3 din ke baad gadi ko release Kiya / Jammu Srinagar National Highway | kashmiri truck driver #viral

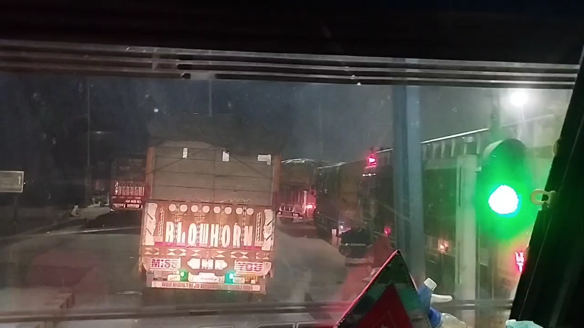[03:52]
लेडियूम को रिलेज किया है तो बस आगे भी जाम ही है अब क्या करें या रहे अब चेक कर सकते हो
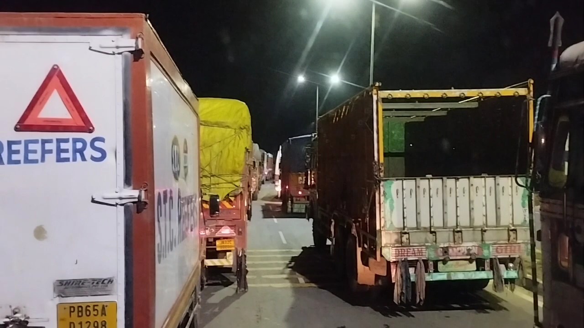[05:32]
तो टाइम हो गया गेरा बराबर बहुत ही बड़ा बुकम आया था शायद 5.7 अभी बाई लोग जो है मैं इदर टानल के इस सेड हो अभी बानी हल भी नहीं पहुंचा बहुत